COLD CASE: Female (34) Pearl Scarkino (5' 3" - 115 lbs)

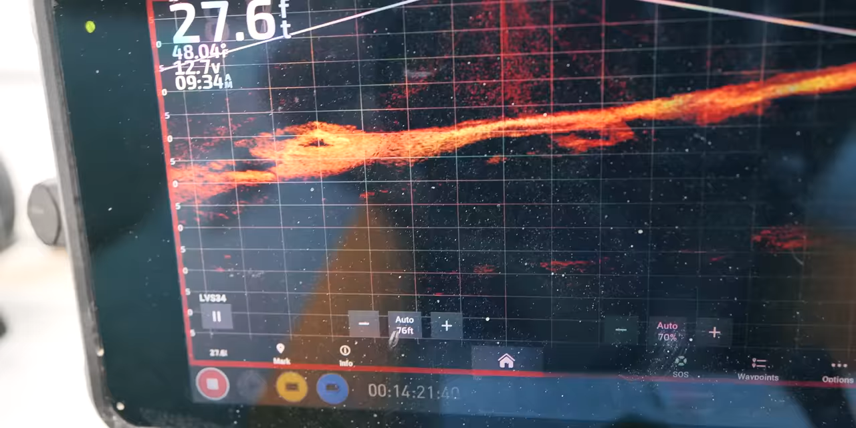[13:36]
On screen: depth 27.6 ft
Yeah, I just don't have any actual vehicle shape to that.
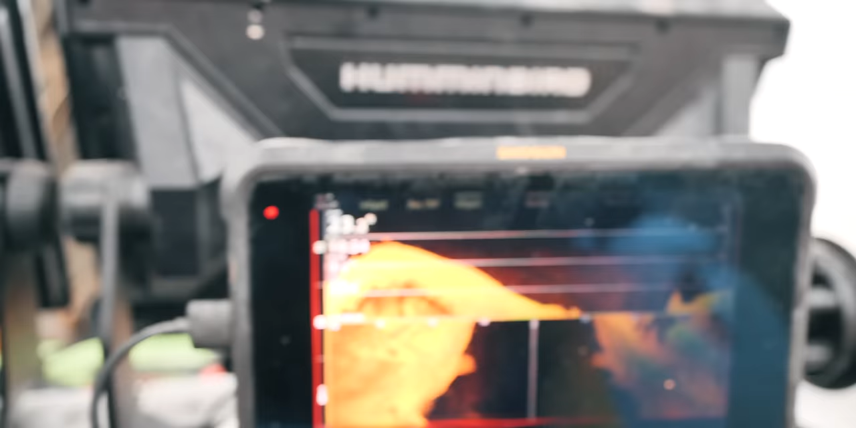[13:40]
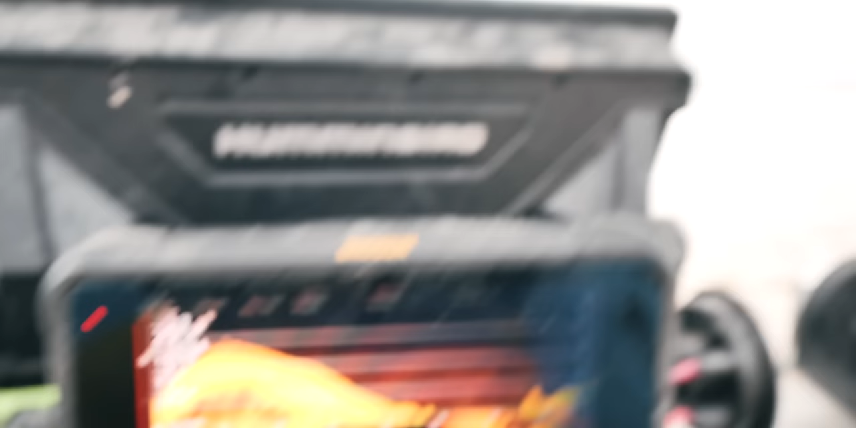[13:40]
No, it looks like that piece of concrete, you know, those pieces of concrete right there with the old. Oh, more like the curb. Yep. Yeah, right there. Because there's something sticking up on one side of it.
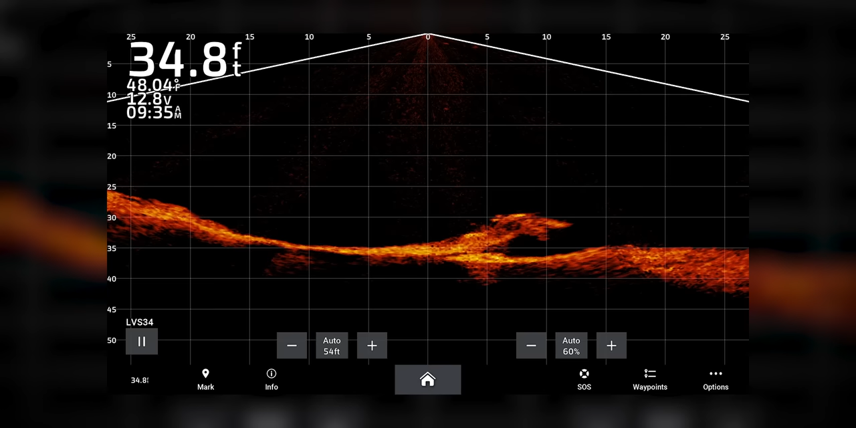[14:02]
On screen: depth 34.8 ft
Yeah, I'm getting like zero vehicle shape from that.
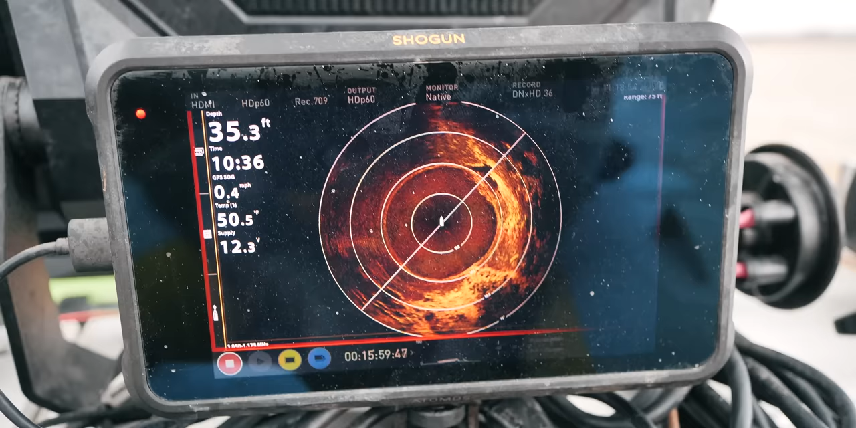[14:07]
On screen: depth 35.3 ft
Same thing when I throw it on 360.
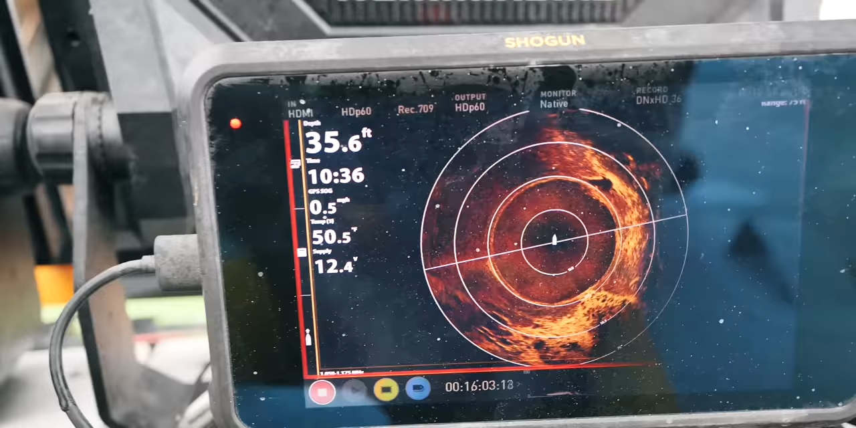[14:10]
On screen: depth 35.6 ft
You can see, although it's on 360,
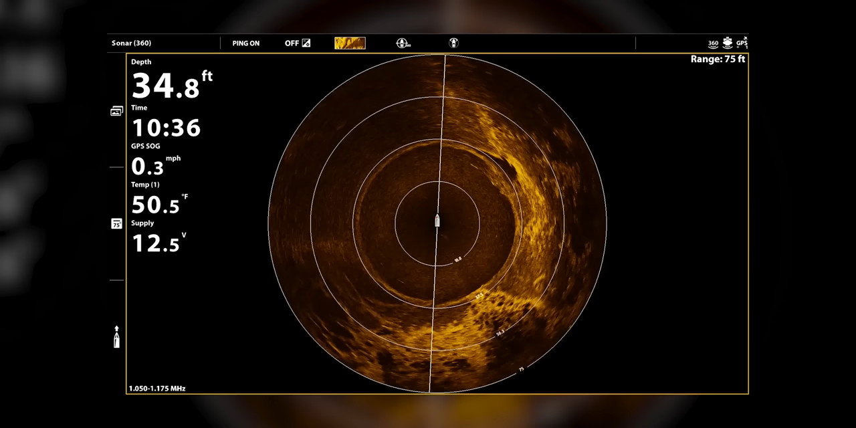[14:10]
On screen: depth 34.8 ft, water 50.5°F, speed 0.3 mph
it's not giving me an actual vehicle shape on 360 there.
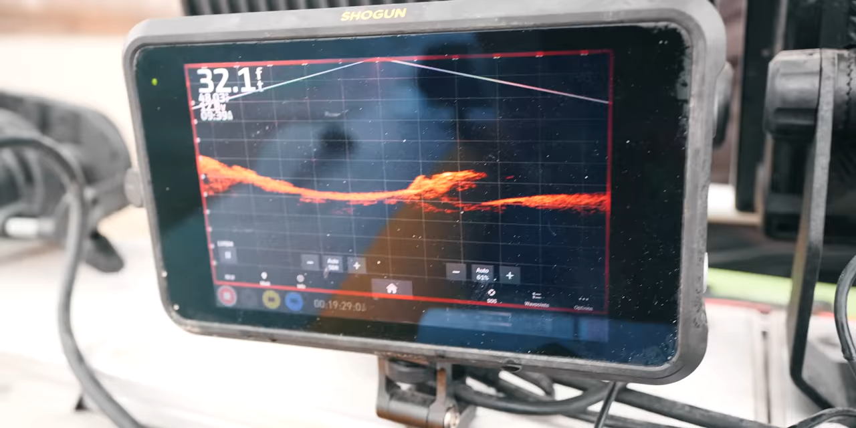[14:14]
Definitely not a Crown Vic. I mean, it's just a block. It's just kind of like a square block. It's only eight feet wide also.
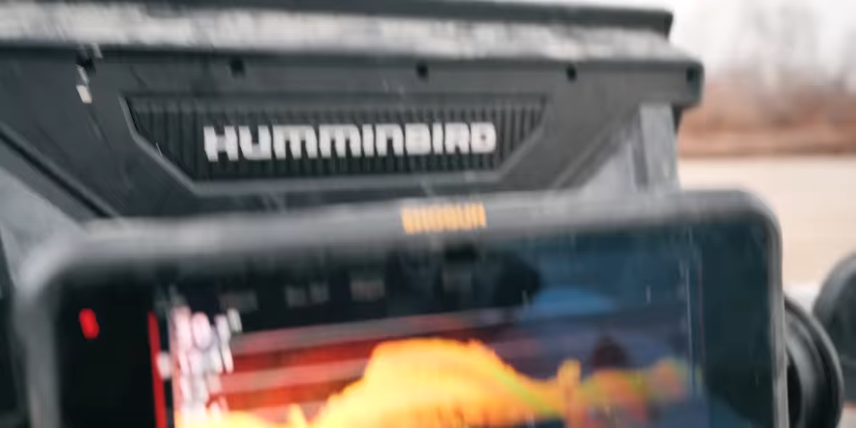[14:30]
Well, my understanding of it is, you know, the side sonar casts out there.
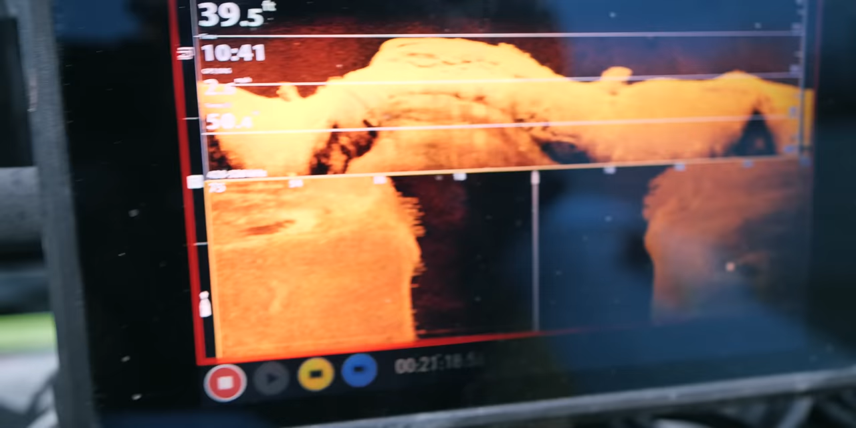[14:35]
You can see the feet from left to right, right to left there. Boat's in the center.
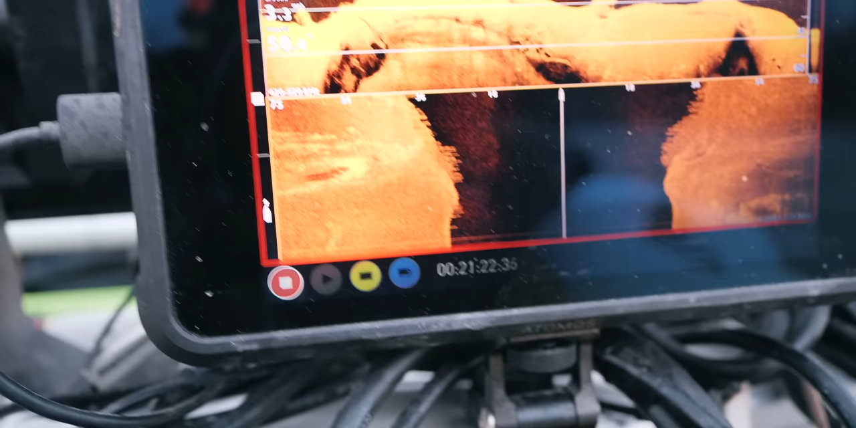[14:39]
So we're casting 75 feet left, 75 feet right.
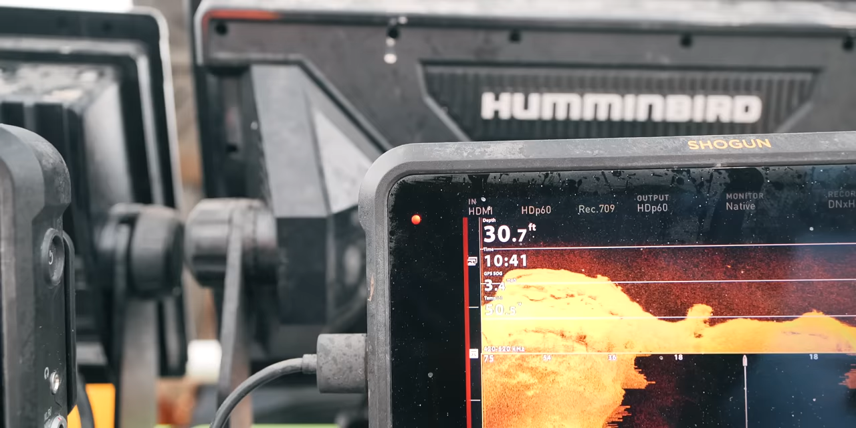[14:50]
On screen: depth 30.7 ft
So you can kind of monitor your miles per hour there and your screen for your clearest image.
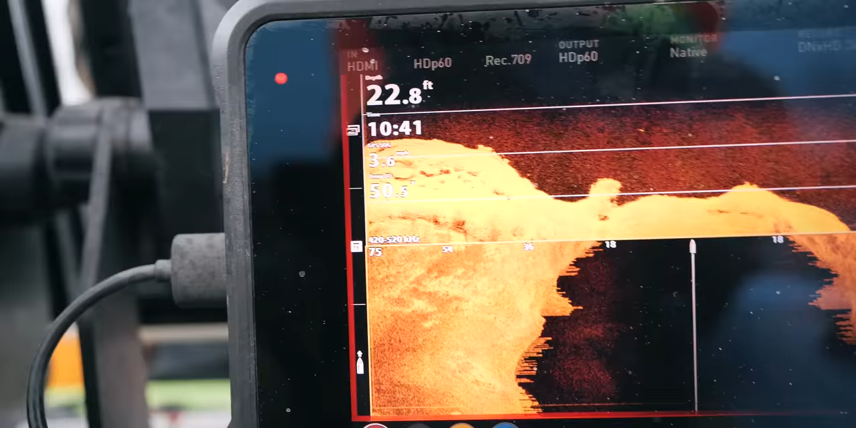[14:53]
On screen: depth 22.8 ft
The live casts
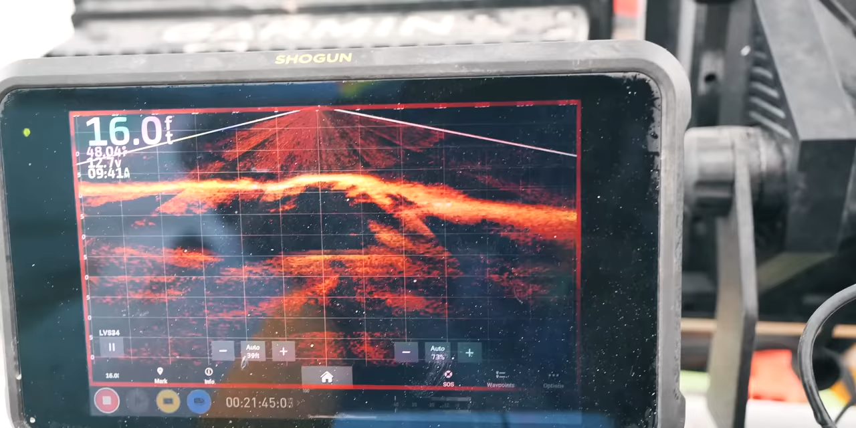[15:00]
On screen: depth 16.0 ft
straight down and it's on auto mode right now, so it'll actually zoom in, zoom out automatically.